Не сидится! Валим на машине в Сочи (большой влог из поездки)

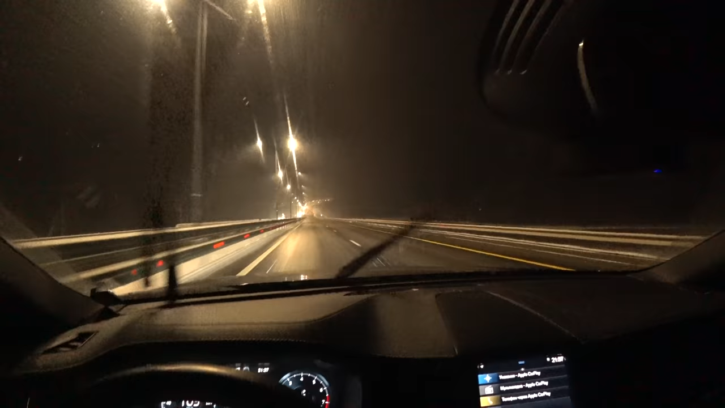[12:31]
Вот так, ребятки, снег нас постоянно преследует. Сейчас снова метель.